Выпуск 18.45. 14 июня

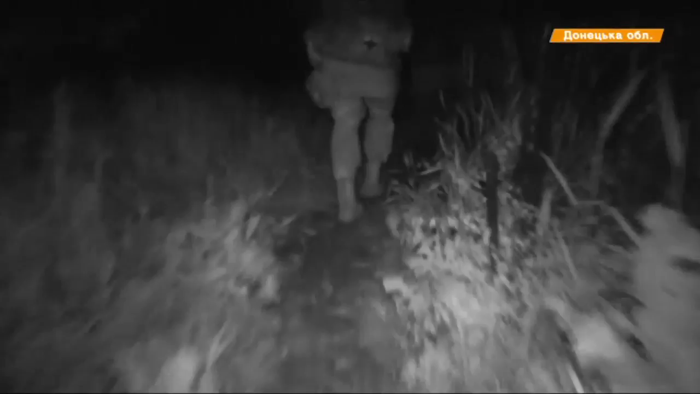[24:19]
Нічну камеру вмикає вже під час відходу групи, коли оманливо здається, що в безпеці. У цей час нас ледь не накриває ворожий снаряд.
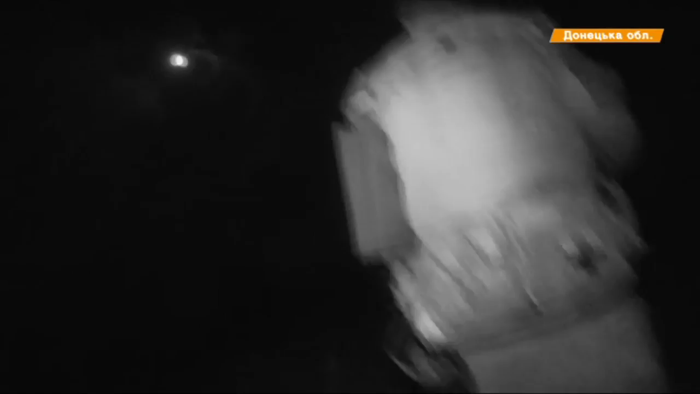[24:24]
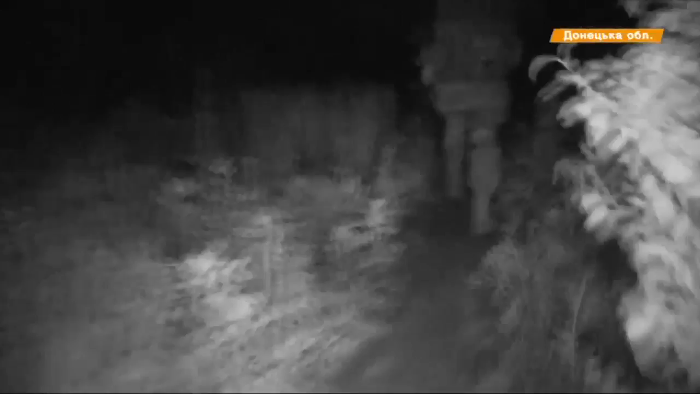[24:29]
Тихо прийшов, тихо пішов. Розвідники відпрацювали професійно. Без жодного пострілу.